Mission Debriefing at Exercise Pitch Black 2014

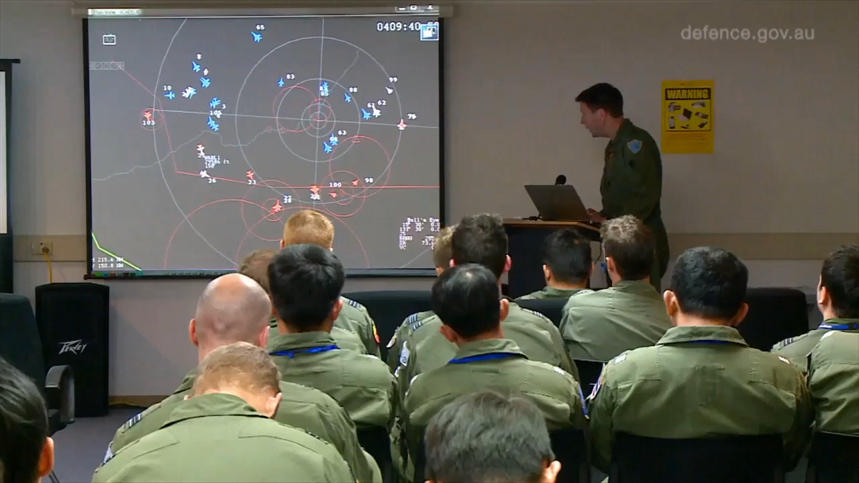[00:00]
White Pod 25 played two times.
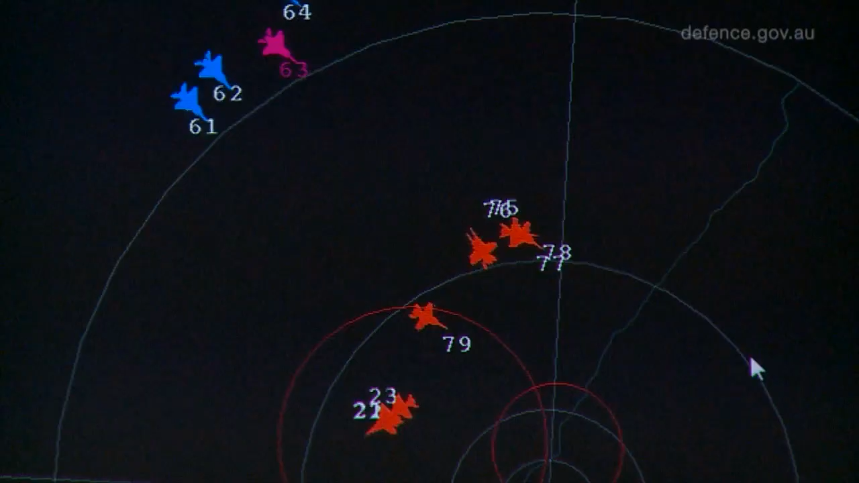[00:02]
Shots before 1-1.
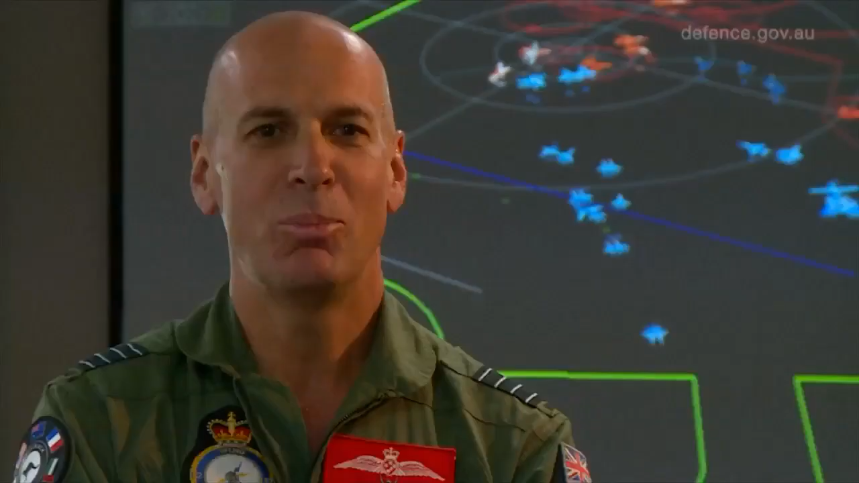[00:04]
Pitch Black is an incredibly complex air combat exercise. We have numerous aircraft out there, everything from down at low level right up to 50,000 feet. So it really is like a high speed three dimensional game of chess.
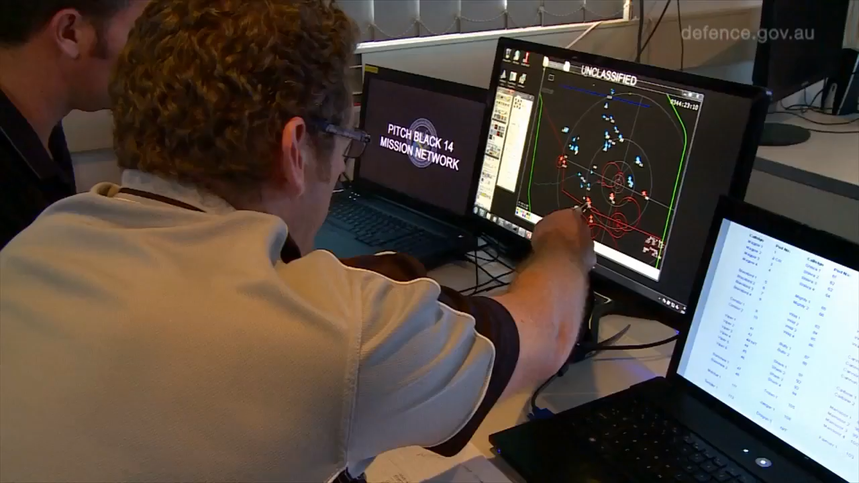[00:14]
During the mission we use a tracking system to monitor the aircraft in the fighting airspace and then after flight we reconstruct that mission to determine who shot who,
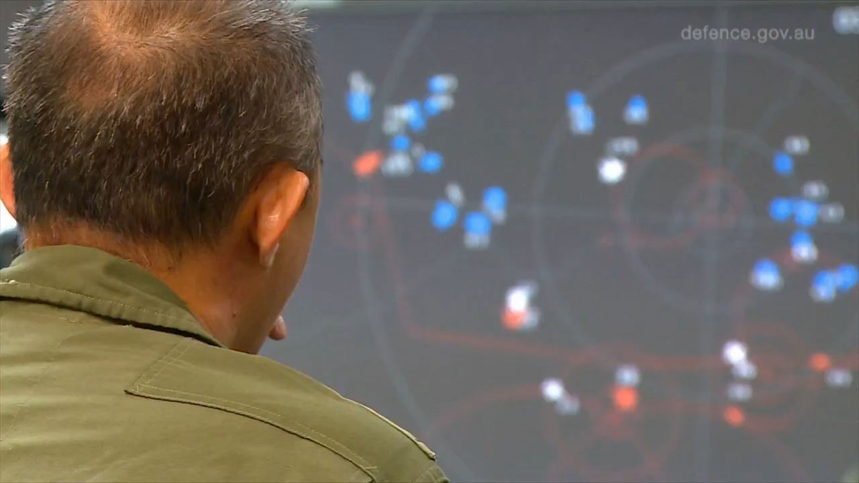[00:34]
So when we monitor the mission and then reconstruct it in the debrief,